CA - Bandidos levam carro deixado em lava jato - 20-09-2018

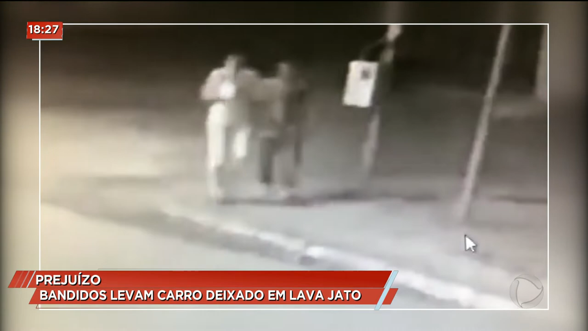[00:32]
Essas imagens mostram o momento em que os ladrões chegam a pé. E logo depois saem do Lava Jato levando o carro do cliente. O carro estava guardado exatamente aqui onde eu estou.